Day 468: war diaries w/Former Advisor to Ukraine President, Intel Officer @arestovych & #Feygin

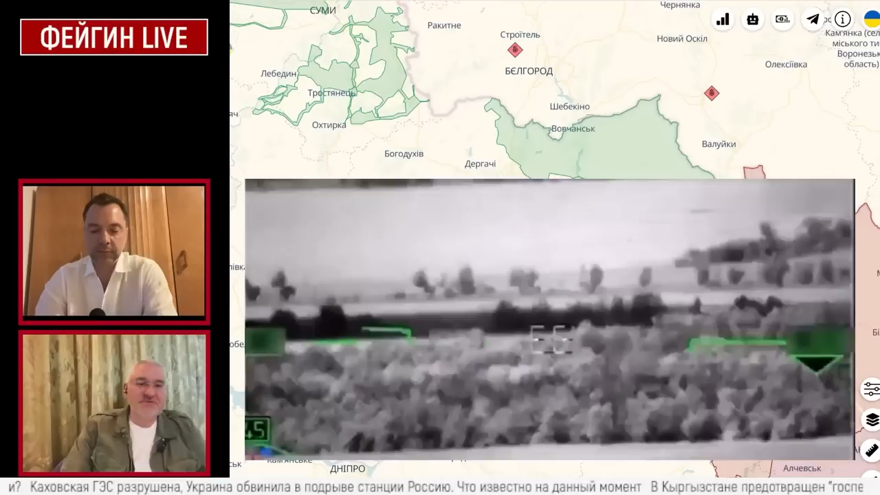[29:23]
And they're saying they're destroying Leopard tanks. And people are saying that this is not a tank, it is way too high above the ground.
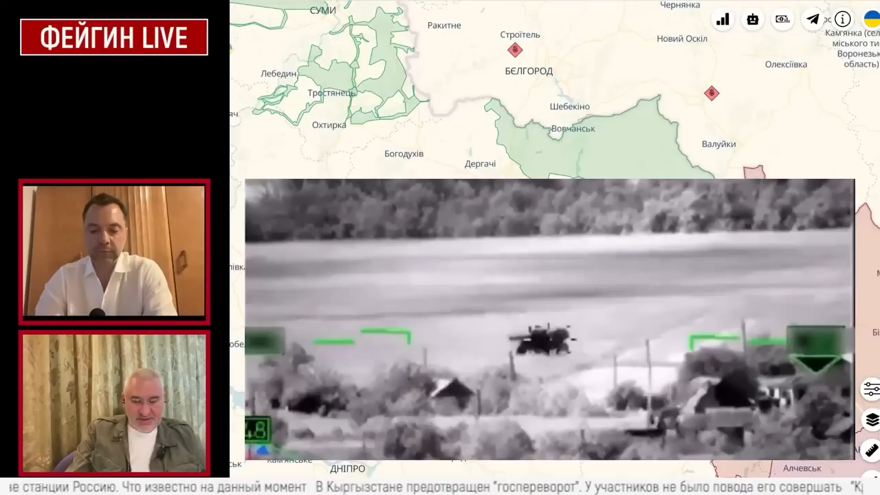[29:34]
And everybody who watched that video, they're saying no, this doesn't look like a tank.
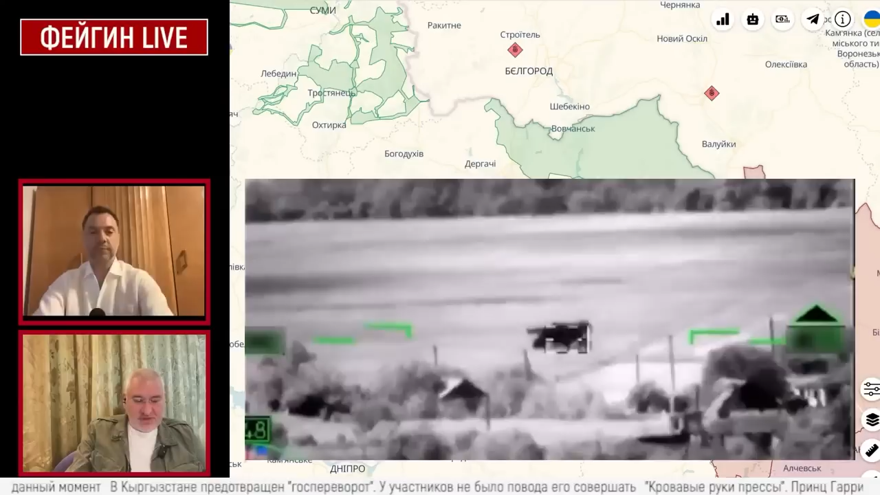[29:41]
And this machine looks more like a John Deere 4830.
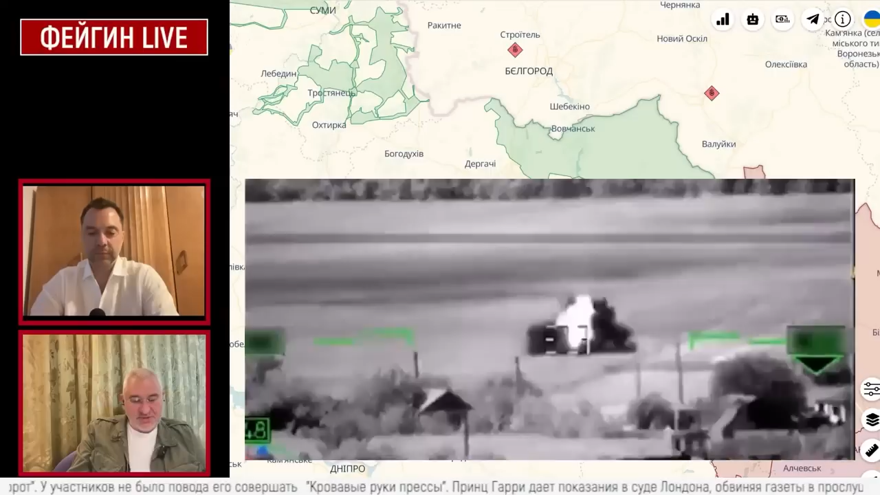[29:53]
If you zoom in, you can distinguish agricultural equipment with wheels.
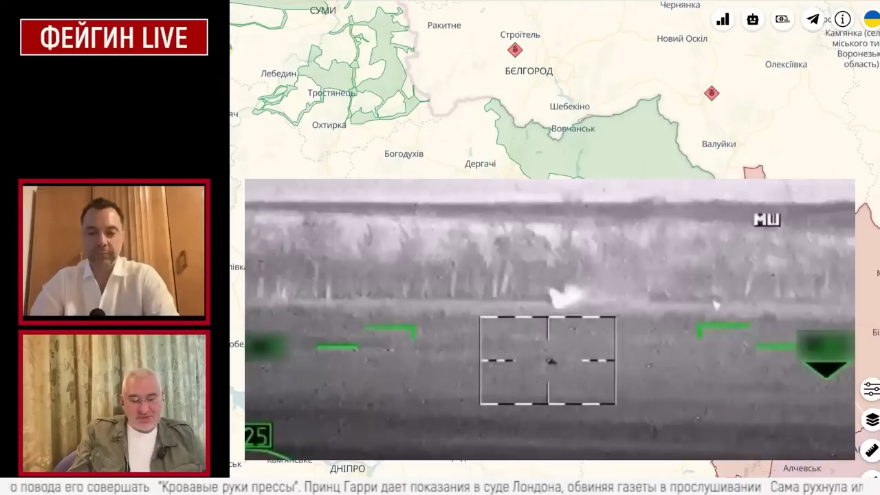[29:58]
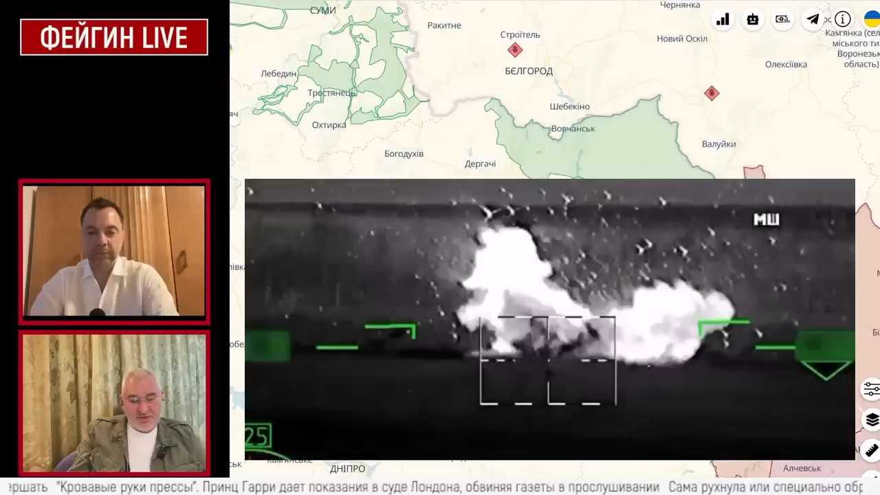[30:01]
And it looks more like an agricultural equipment.